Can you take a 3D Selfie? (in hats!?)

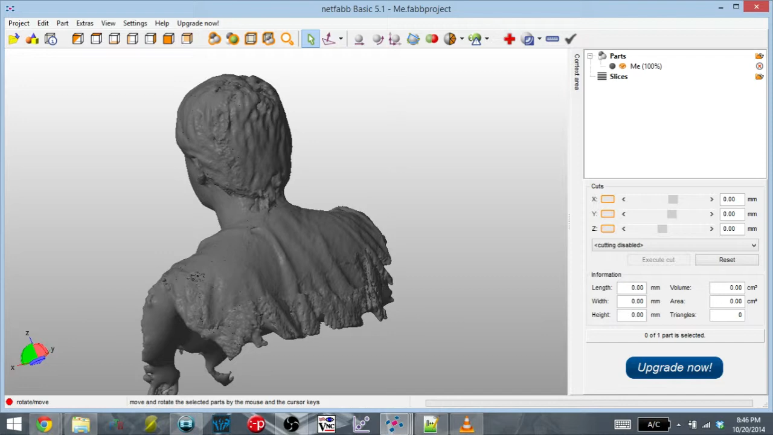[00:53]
So here are the results of that scan. Overall, it's not a bad scan. The back of the neck and the top of the head didn't quite get fully scanned in
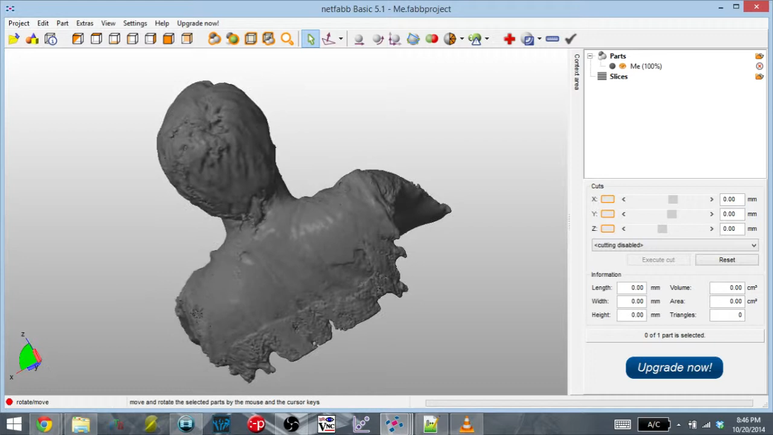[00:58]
just because it was hard to reach places. But everything else, it turned out pretty well.
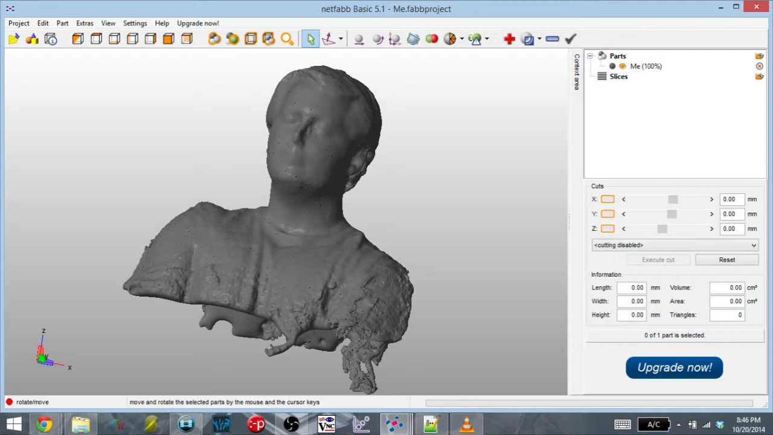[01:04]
It got the front of the head. You can see that because my head was moving around while I was moving the scanner, the nose is kind of messed up just because of the nose moving. But it's not bad, and the bits that were messed up, like the top of the head, can easily be fixed in Mesh Mixer or some other program like that. So I would say if you want to scan just yourself,
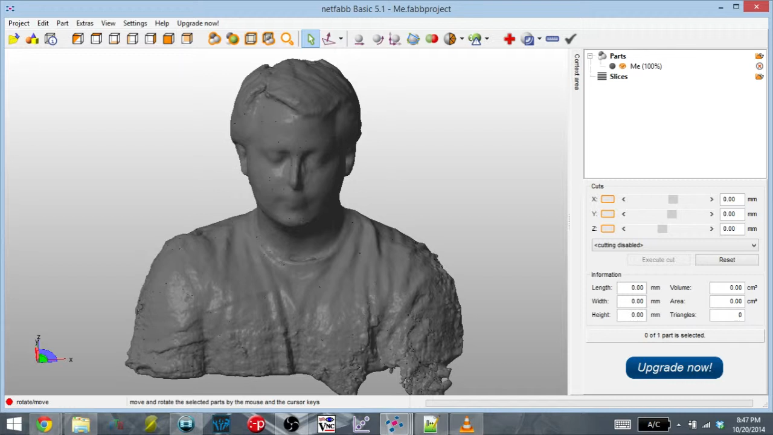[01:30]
perfectly possible using the connect on a stick approach. But, let's try a few more scans and see if we can get something that's a little bit more difficult with that method.
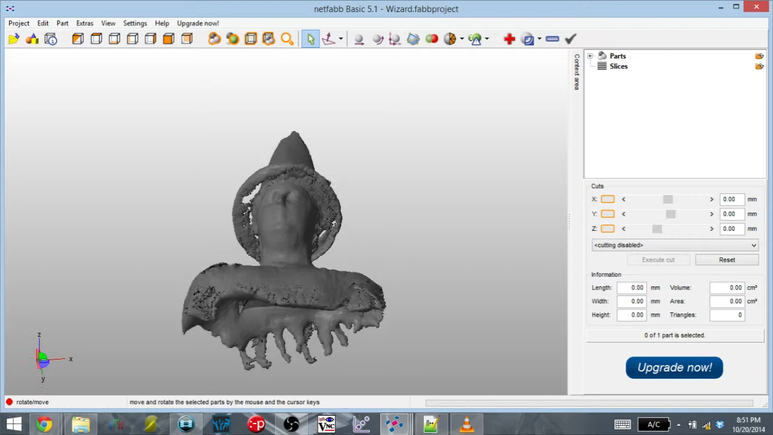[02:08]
There are many open holes in the brim of the hat, and in the top of the hat, it didn't quite fill in.
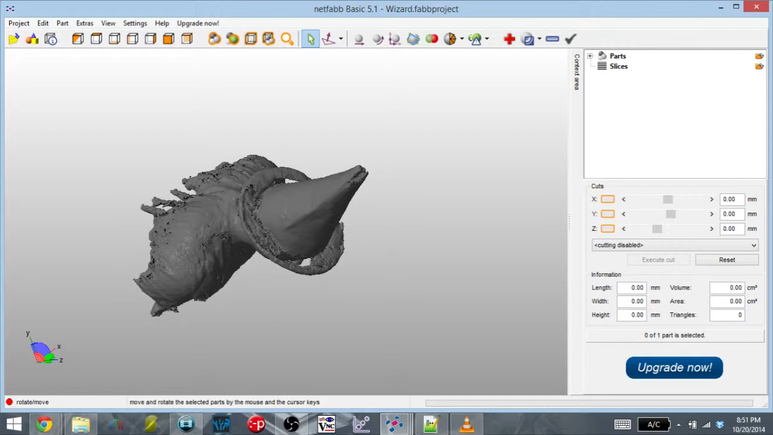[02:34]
the tripod wasn't quite long enough in order to get the Kinect far enough away from the top.
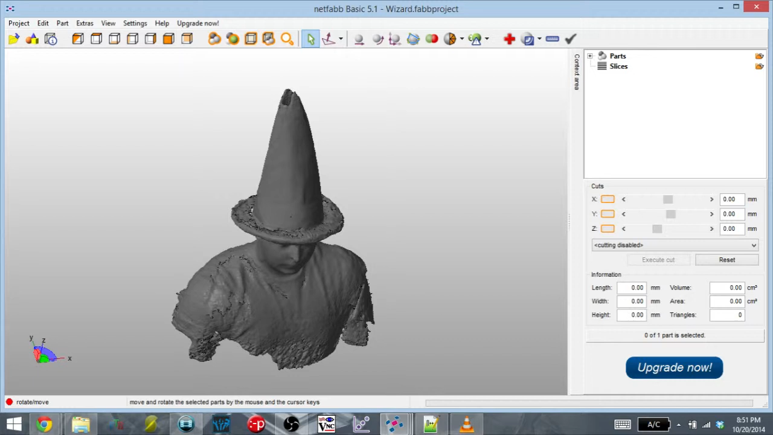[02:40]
And I'm also sure that moving around while scanning also didn't help to detect the top of the hats. So if you're going to be trying to scan yourself in very tall hats,
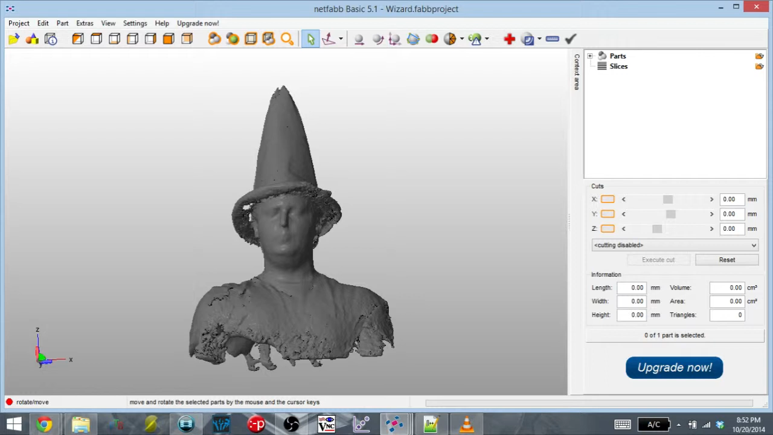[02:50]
or very oddly shaped hats, maybe self-scanning's not the best method in order to do this. So I wanted to scan myself wearing a large wig.
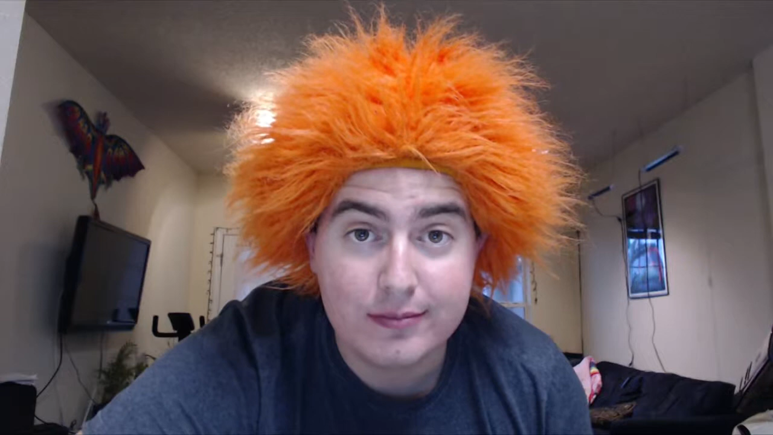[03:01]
I was curious to see how the Kinect would handle the fine hair. And I wore this wig to cheer on my college sports teams, so I scanned myself with an open mouth to simulate myself yelling. When I look back at how the scan turned out, I'm not quite sure that that was a good idea.
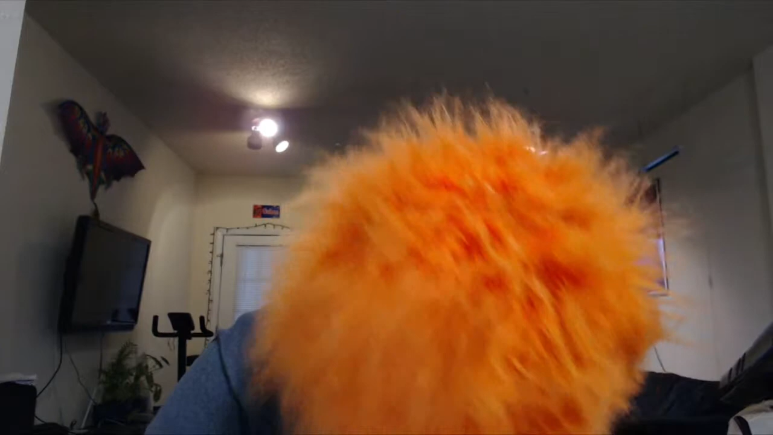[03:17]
Little did I know that this would be the result.
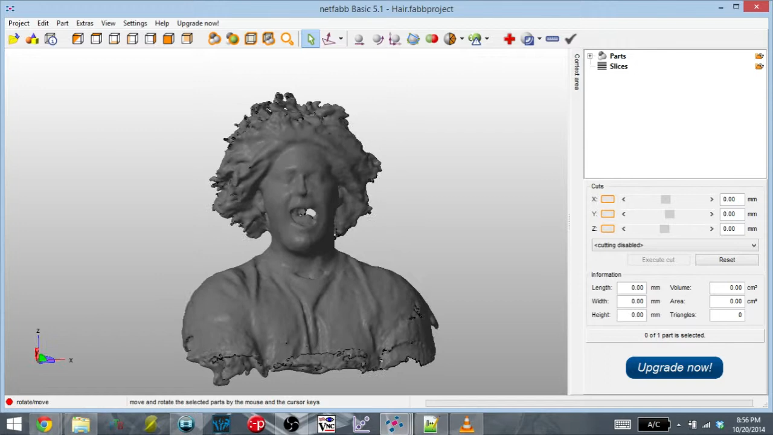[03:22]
It looks like the Kinect had a really hard time detecting the edges of the fine hairs, and so when it tried to reconstruct the mesh, it just got rid of most of the back of my head.
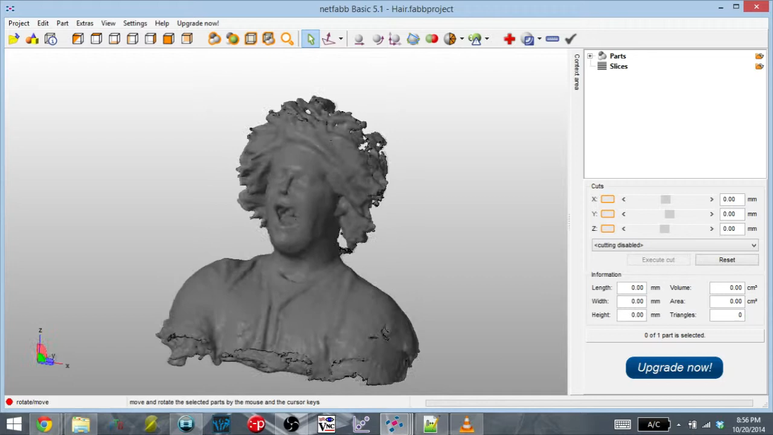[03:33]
And so it looks like something out of a zombie movie.
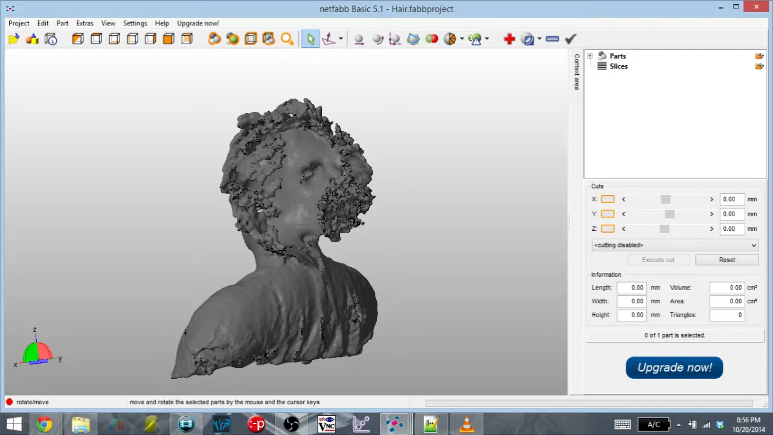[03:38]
It looks like I got shot through the mouth, and most of my head was splattered against the wall behind me.
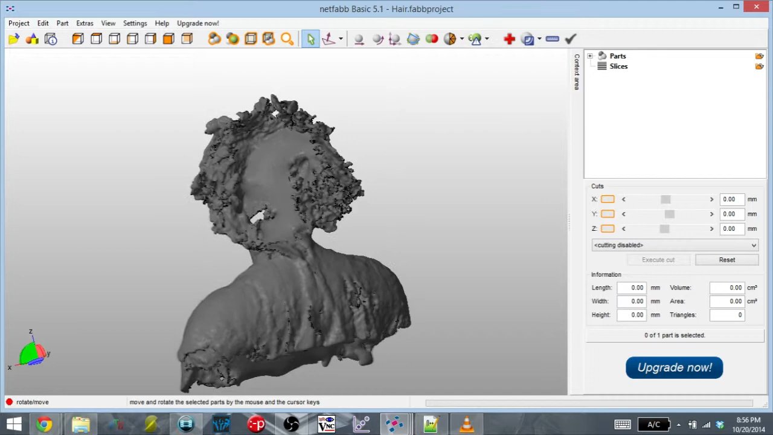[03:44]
I think it's a very interesting look.